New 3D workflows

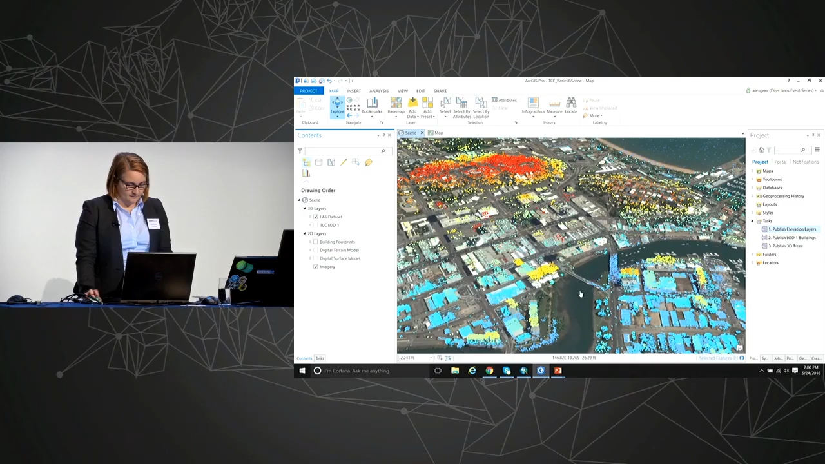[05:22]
is our LAS dataset, which we can bring into Pro. And Josh talked a little bit about the LiDAR data earlier.
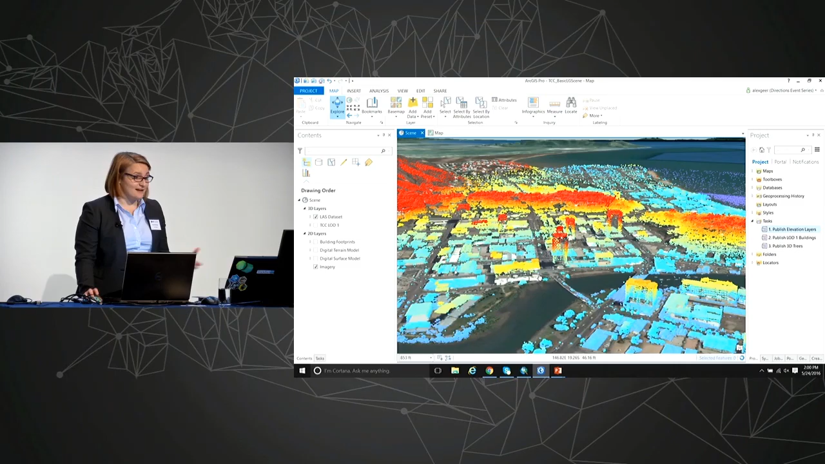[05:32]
So if you've got natural colour LiDAR, we can display this now in ArcGIS Pro. This one isn't, but it is classified, so we can do things quite simply by right-clicking and having a play around with our filters. If you want to go into a little bit more detail around those filters, we can go into properties and turn different classification layers on and off. So if you are familiar with Townsville, you'll notice we have the Holiday Inn here, which I think, I always think this is a nice, clear example of how that how LAS can capture those building heights.
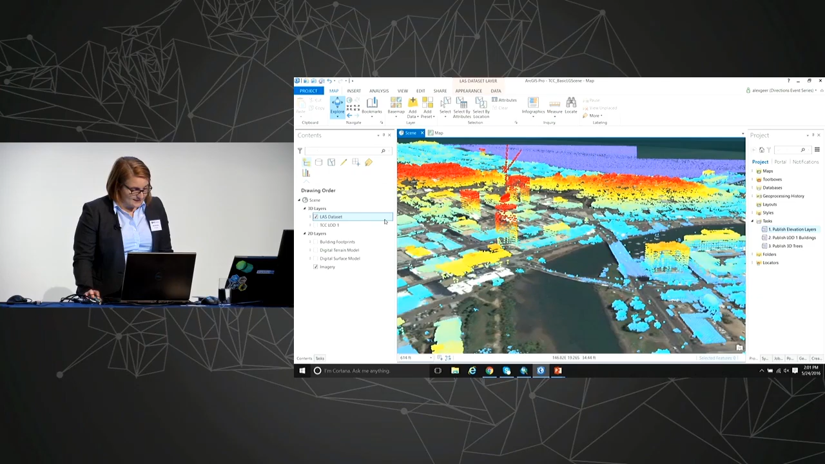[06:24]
And what this is going to do is give us surfaces to extract data to apply to our 2D building footprints. Now, there is something else which we're going to use our digital elevation model for in this process.
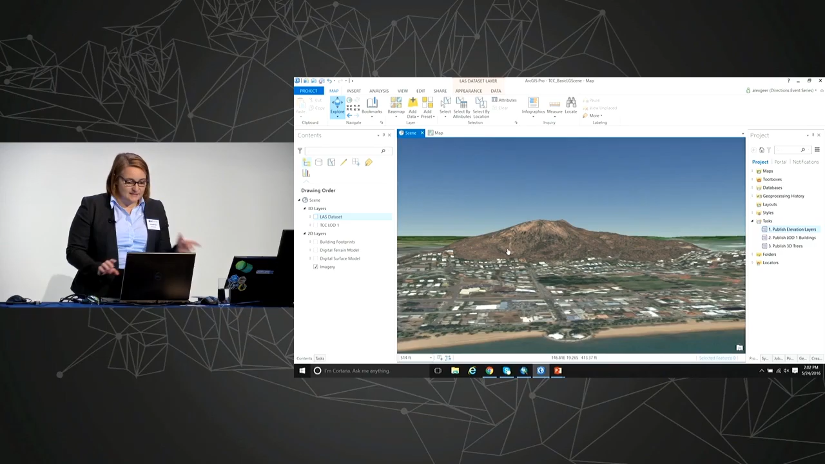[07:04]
So there's a couple of things that we can do. We can actually bring that elevation model that we create in and drape our imagery over that.